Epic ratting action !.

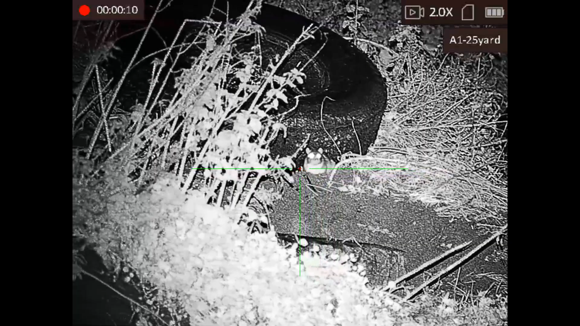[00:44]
I say, oh boy, remember to load your rifle Oh What's out here you say? I can't see anything Wallop!
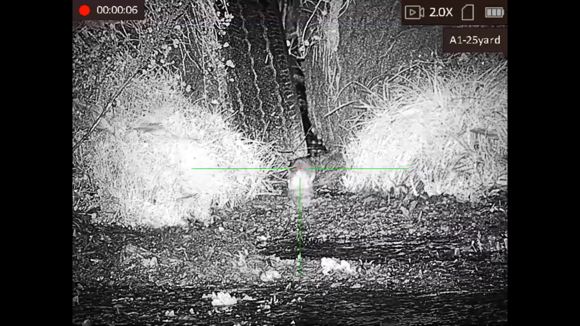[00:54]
Ha ha, you didn't see that either
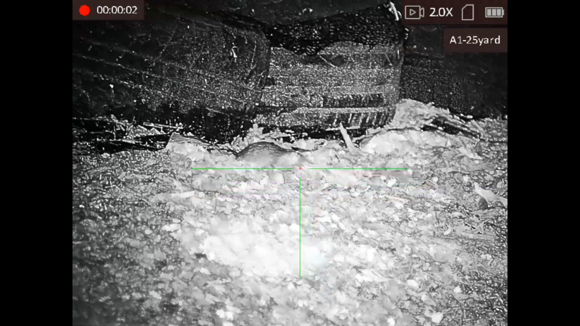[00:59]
Here I am, going quietly about my business
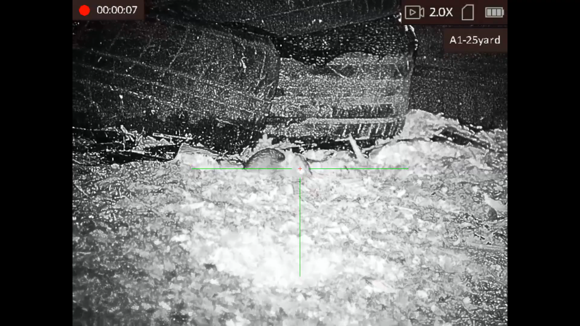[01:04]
And he shows up Spoil sport
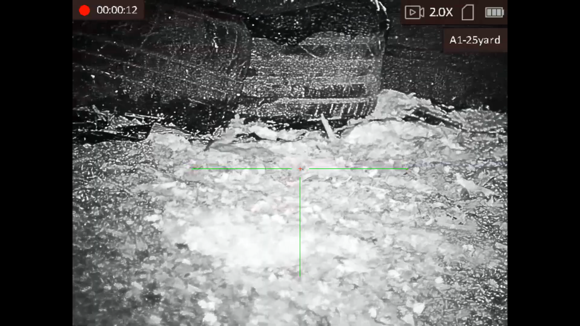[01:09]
One feels a little precarious sitting up here
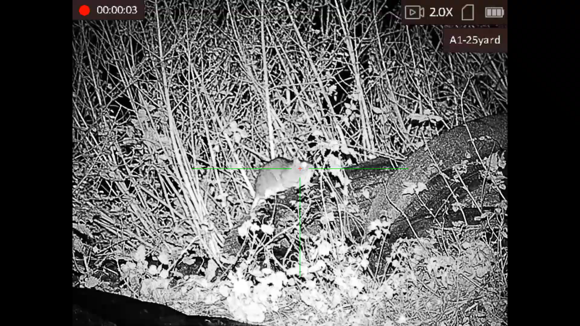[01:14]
See, one fell off
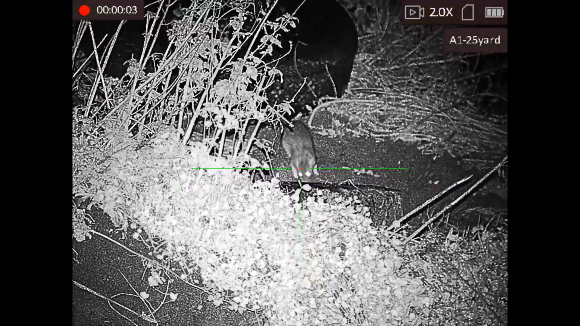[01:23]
I'm sure I'll find something down here Oh
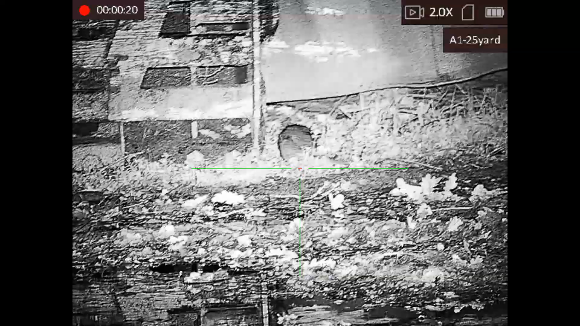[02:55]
I can see that I'm not hanging around here
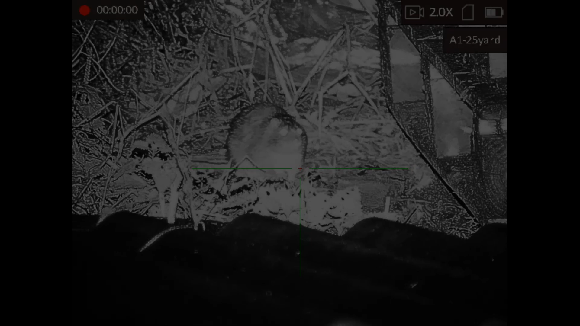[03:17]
Who are you looking at? I suppose that answers that question doesn't it?
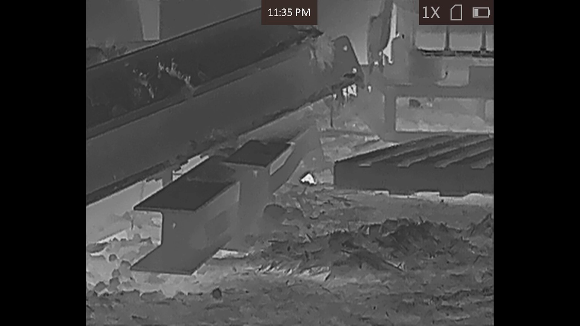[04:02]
Just to show I did get him
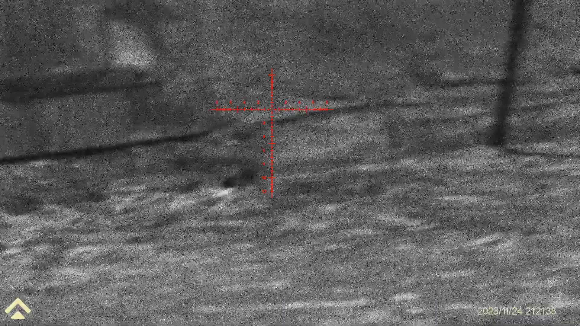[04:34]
Well there's me Thinking the footage will crap on this And then I realised I hadn't turned the IR on This is just moonlight showing the way It's pretty good actually isn't it?
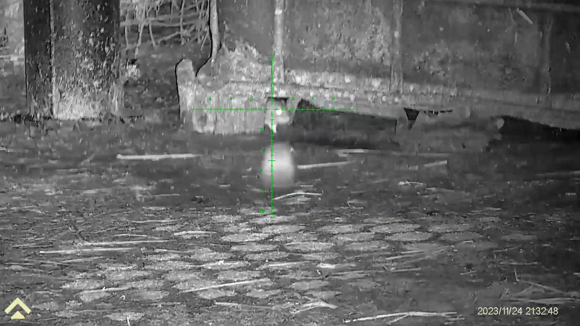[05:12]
Wallop! Hey First wallop with the Zillows Well done I'm shaking all over
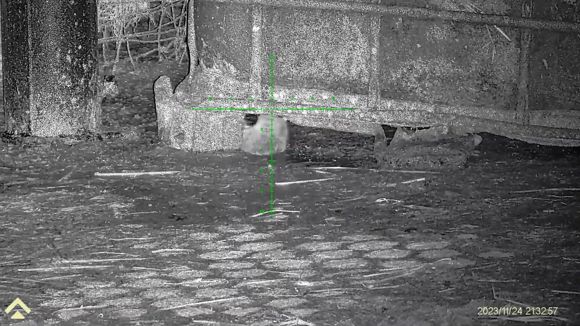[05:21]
Never mind
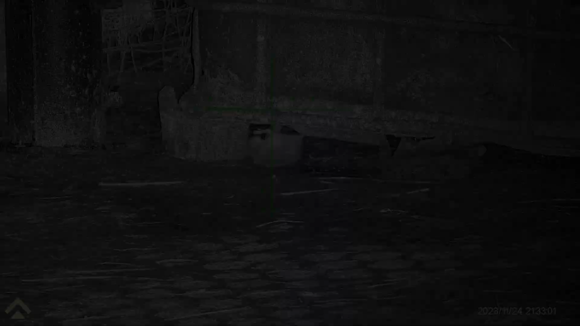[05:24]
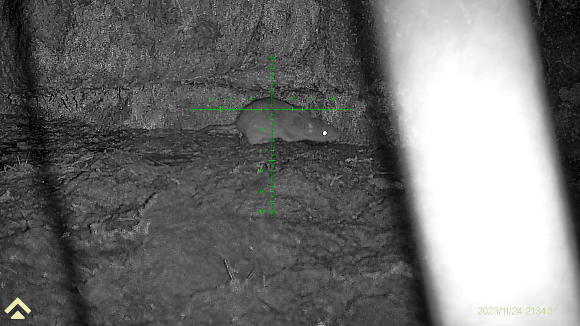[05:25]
Trying to work a new scope With gloves on In the cold